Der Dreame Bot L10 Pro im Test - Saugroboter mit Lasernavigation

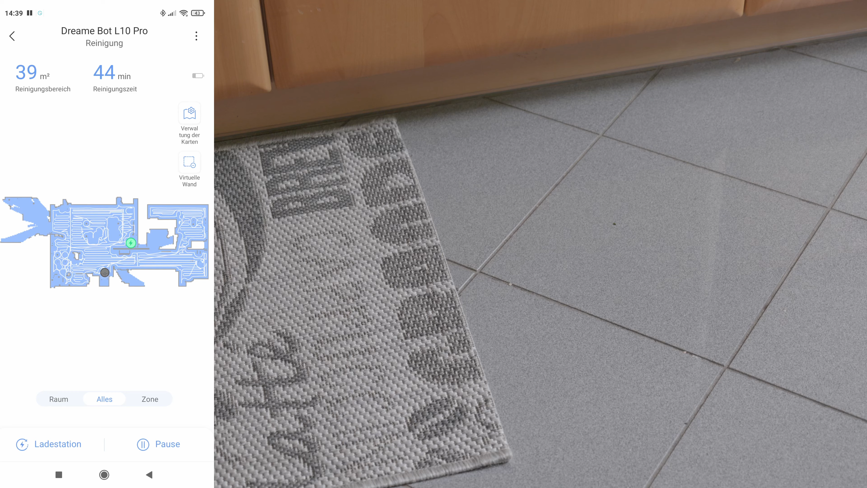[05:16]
Das UG mit netto 39 Quadratmetern und mit dem Reinigungsmodus stark, das ist die Stufe 3 von 4, war nach 44 Minuten erledigt.